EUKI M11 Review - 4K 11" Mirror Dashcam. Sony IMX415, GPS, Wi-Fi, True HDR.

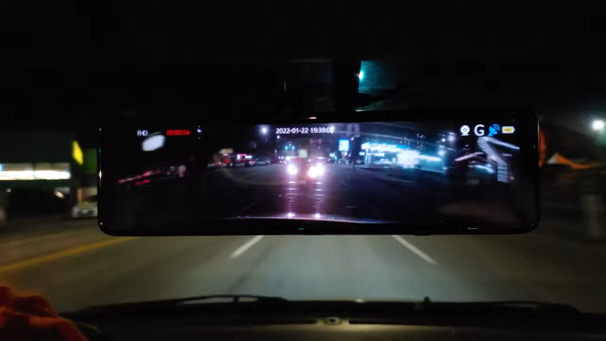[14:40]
it actually works quite well and it doesn't blind me at night. And also, because we see all lanes of traffic in all directions, the blind spots in this vehicle are pretty much gone. Another thing I want to add is this vehicle has tinted rear windows. That's why it may look slightly brighter than other vehicles.